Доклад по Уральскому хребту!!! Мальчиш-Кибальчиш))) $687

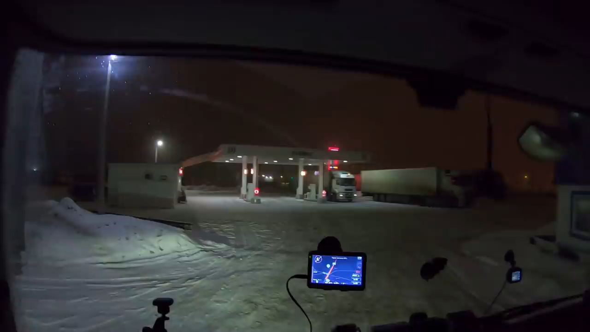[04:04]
Ну, однозначно правильно. Народ там висел уже. Ехать туда полночи там висеть.
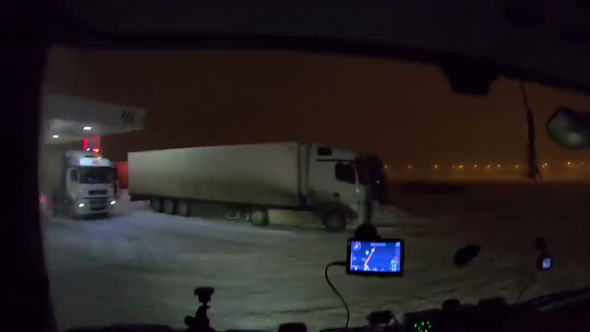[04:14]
Потом ждать, пока все поедут. В этой толпе потом толкаться. Ни то, ни сё. Так мы легли, вот выспались.
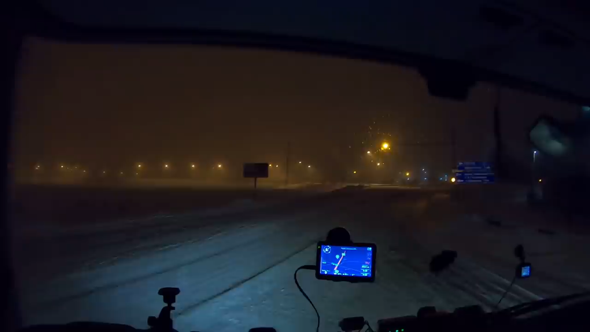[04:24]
Так. Давай-ка, милая, мы, наверное, здесь с тобой будем ехать, а не стоять. Нормально идет. Вообще четко.
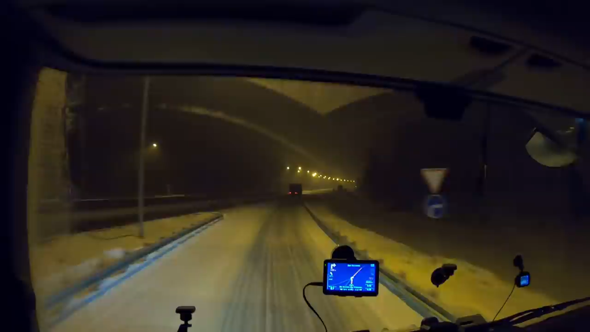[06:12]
На следующем повороте поверните направо. Че, как тут федералка? Нет, федералка не мокрая. Я думал, она будет мокрая здесь, но не мокрая. Поехали. Хлянем. Це что за таке в 5 утра? Урал пройти. В любом случае, ехать-то нам нужно.
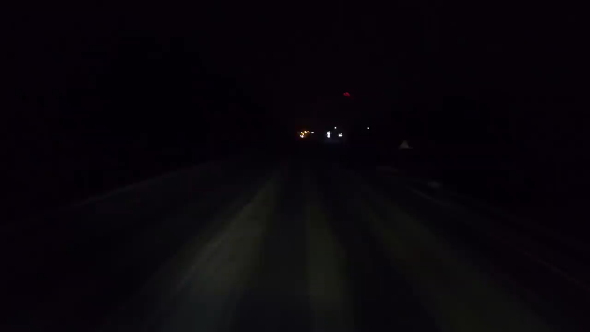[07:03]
Мясовскую гору. Горой, конечно, сложно назвать. Так, подъемчик. Прошли на ура. Даже ни разу нигде СРК не сработала. Вот это все вот стоят, и это все тут прилипали. Чего тут поприлипали?
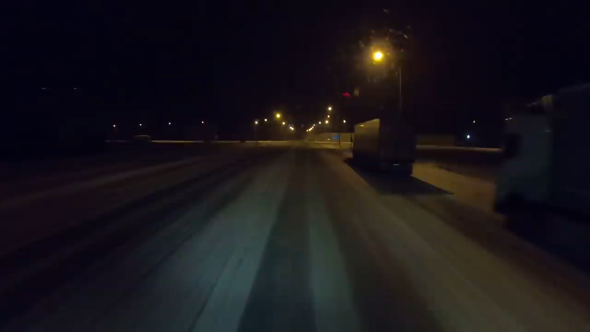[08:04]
спать. Едем дальше. Златоуст тут вот веселее должно быть, поинтересней. Снежочек продолжается. Златоуст 45. Там уже гора посерьезнее. Вот это Европа-Азия. Видите, как тут сметет. Видно, что там на подъемчике КДМ-ки работали.